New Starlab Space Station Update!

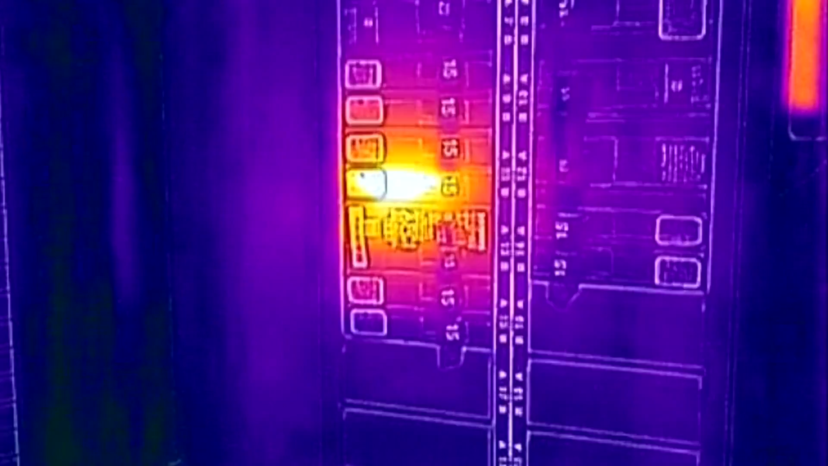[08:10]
Some thermal imagers have been able to shoot very fine detail shots, but those techniques can only show current thermal properties, not change over time. For that, a lengthier exposure time is needed because thermal wavelengths of light are longer,
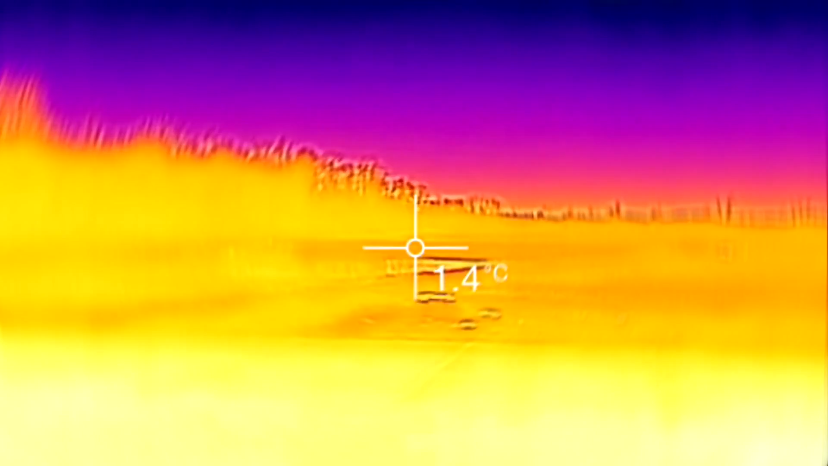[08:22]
On screen: spot 1.4°C
meaning a slow shutter speed has to be used, even though most satellites travel at about 7km per second.
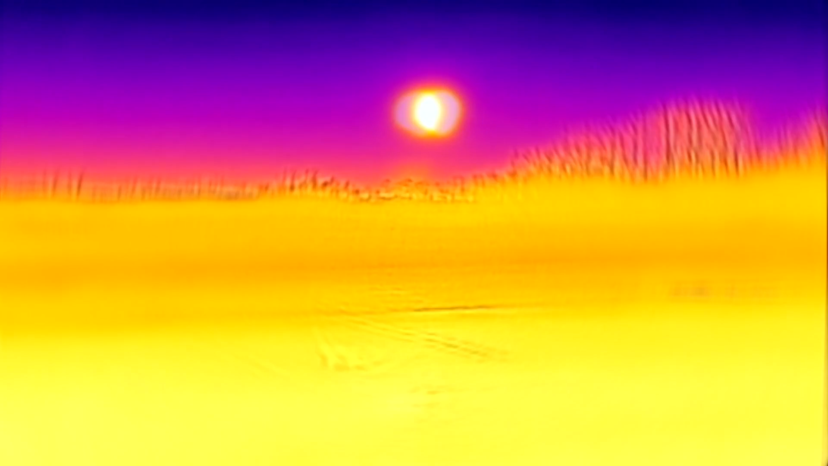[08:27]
HOTSAT-1 is equipped with a mid-wave infrared camera, and more importantly,
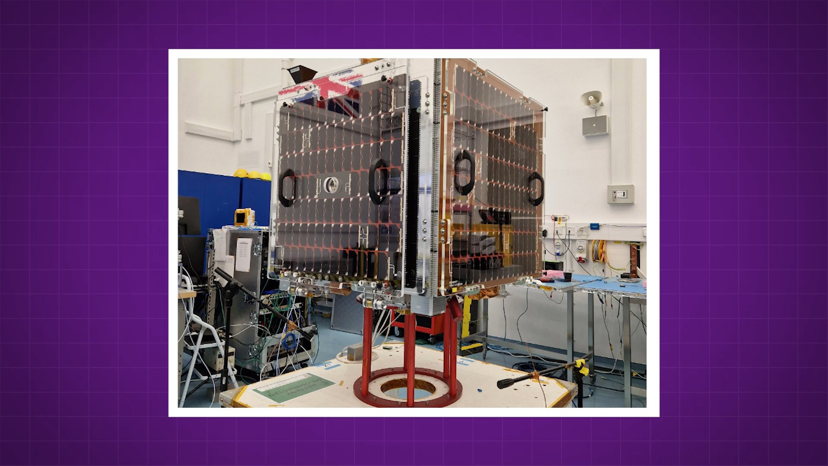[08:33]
better tracking software to keep the lens pointed at the target more smoothly. And the results speak for themselves.
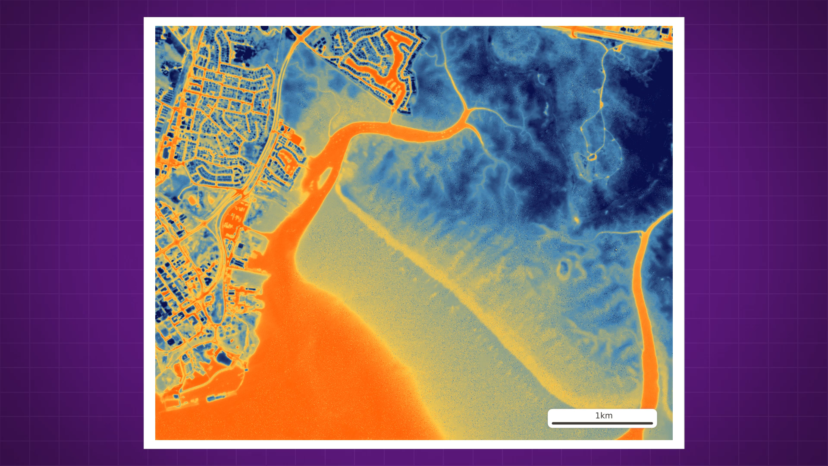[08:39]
Remember earlier when we said previous imagers could only grab resolutions of 100m at the finest detail level, well, these new images from HOTSAT-1 are at 10m of resolution, 10 times finer, and it can even take short videos.